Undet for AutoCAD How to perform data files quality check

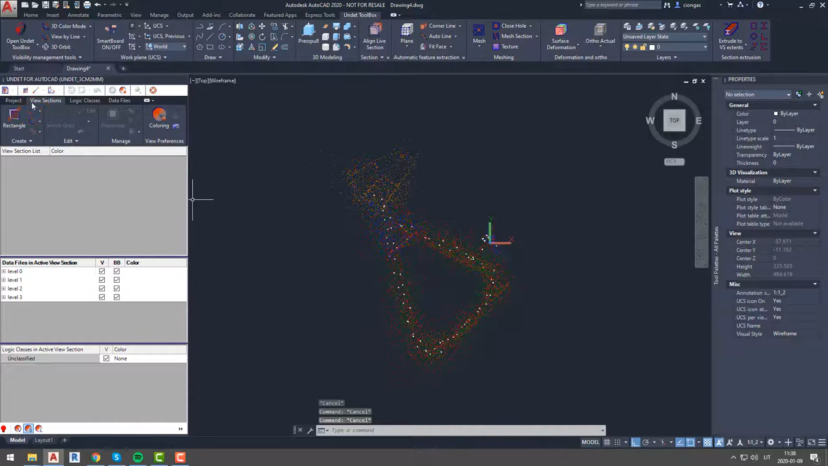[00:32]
If you want to learn how to group data files watch video undet for AutoCAD data files grouping and coloring in our channel. Link to this video is in video description. The idea of quality check is to check if undet project walls, floors and ceilings are captured in the same place from different building levels.
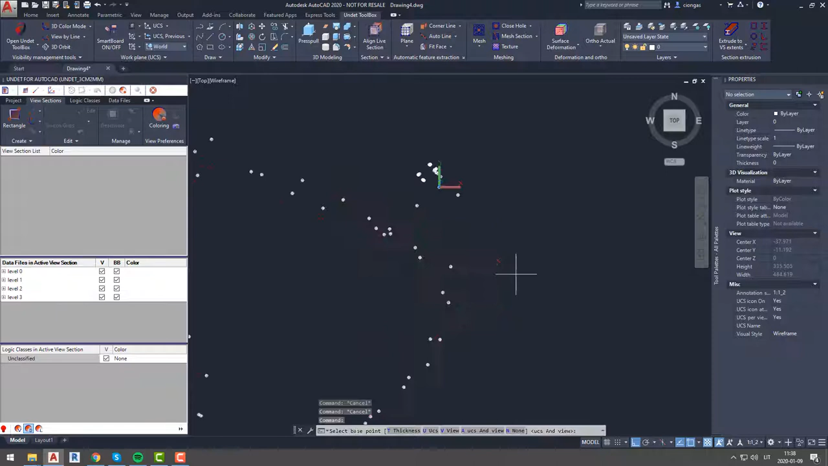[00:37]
This will indicate if files were joined correctly and project is good to use for modeling.
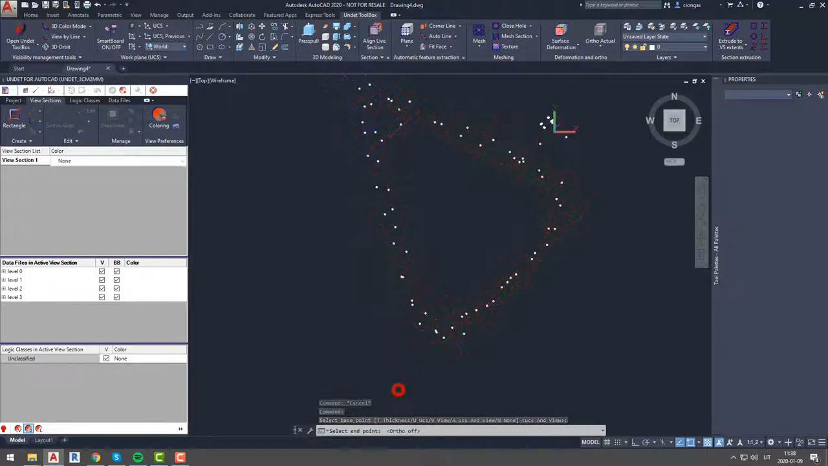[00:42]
So first we will check floors and ceilings. To do it simply create section throughout building.